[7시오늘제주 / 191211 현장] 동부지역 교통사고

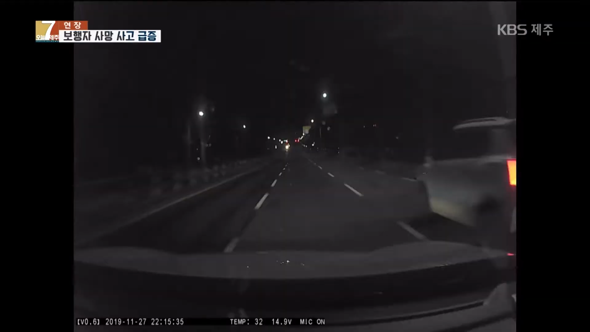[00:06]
컴컴한 도로를 달리던 운전자 앞에 나타난 검은 형체, 무단횡단을 하던 보행자입니다.